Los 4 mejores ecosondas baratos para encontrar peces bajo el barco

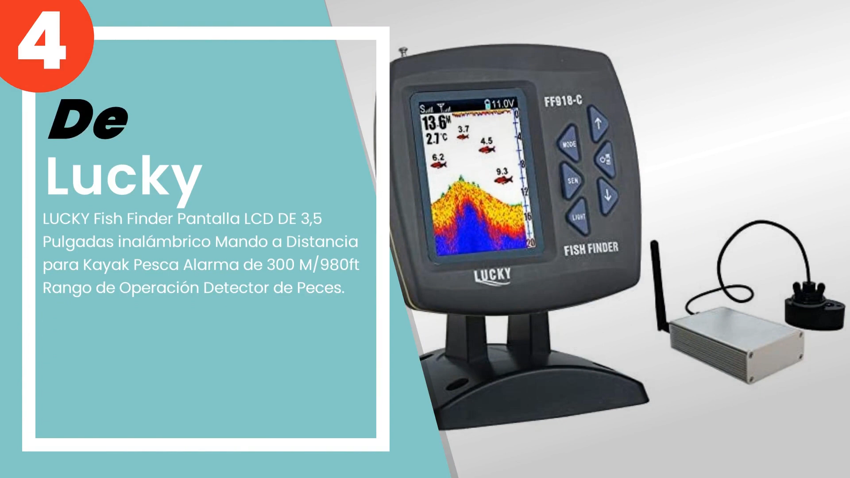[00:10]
El buscador de peces Lucky Wireless está diseñado para pescadores aficionados y profesionales.
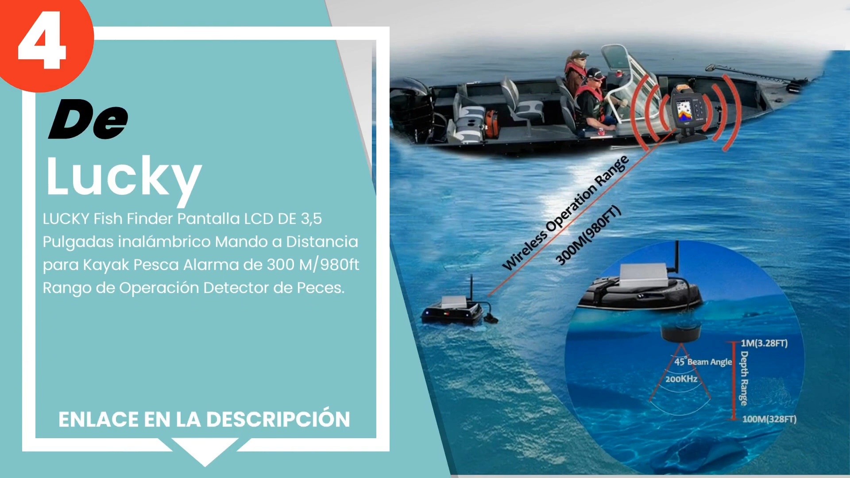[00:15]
Los detectores del buscador de profundidad para kayak detectan y muestran la profundidad del agua,
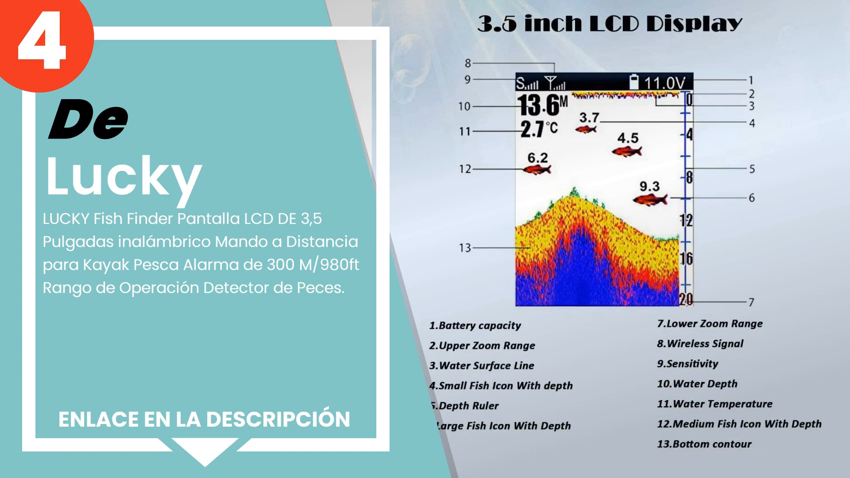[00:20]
la posición exacta de los peces, la temperatura del agua y el contorno del fondo submarino.
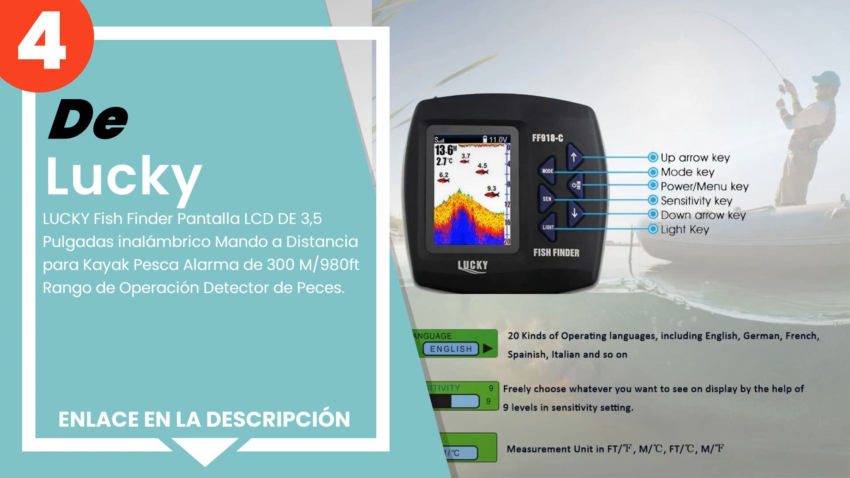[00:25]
El buscador de peces Wireless distinguirá el tamaño de los peces y se mostrará en tres tipos de iconos de peces,
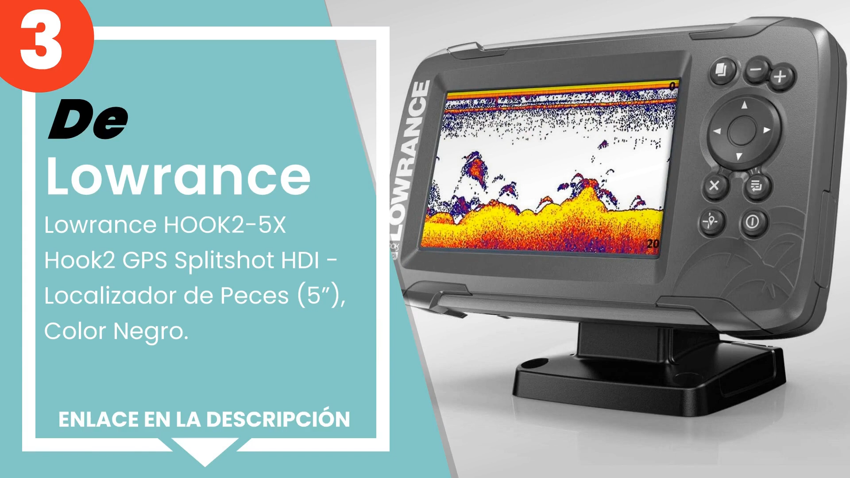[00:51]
Tiene un sonar 2 en 1 con un ángulo amplio de 210 kHz y un split shot de imágenes downscan y un plotter GPS integrado. Tiene un fácil montaje en el salpicadero o un soporte de liberación rápida.
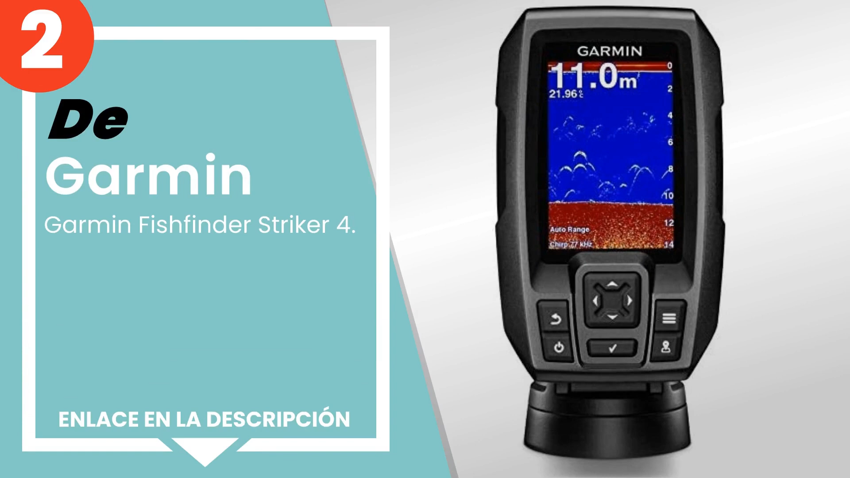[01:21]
No solo podrá analizar el lecho marino y encontrar peces bajo el barco, sino que también podrá marcar los puntos de pesca más interesantes y regresar allí fácilmente. Además, gracias al sistema GPS, podrás obtener información sobre la velocidad de navegación y ver la deriva cuando se pesca. Si quieres saber el precio de este producto, haz clic en el enlace de la descripción. Número 1. Muy fácil de usar, el buscador de peces HOO K24X Bullet ofrece menús fáciles de usar,
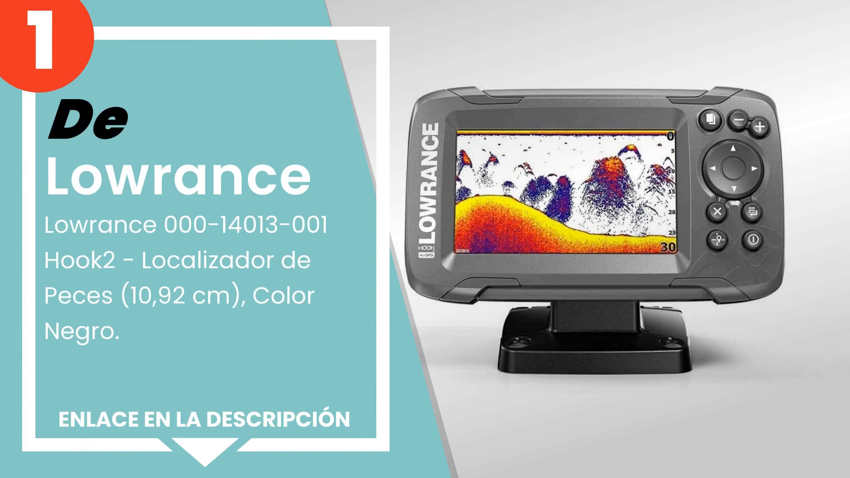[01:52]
acceso rápido a las principales funciones y un sonar con ajuste automático preciso. Ofrece una excelente actuación con la que Louran siempre ha destacado. Presenta una cobertura de sonar de banda ancha de gran ángulo.